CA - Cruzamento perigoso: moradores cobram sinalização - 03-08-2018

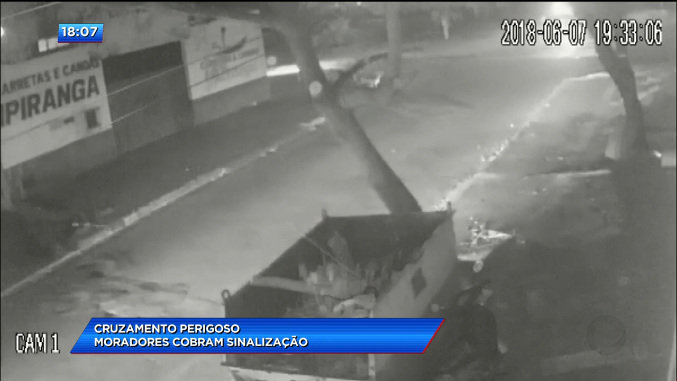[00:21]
Neste outro vídeo, é noite e é possível ver apenas os faróis de dois carros cruzando a mesma rua. Eles estão em alta velocidade e batem de frente. Um terceiro carro para antes do cruzamento e evita um acidente maior.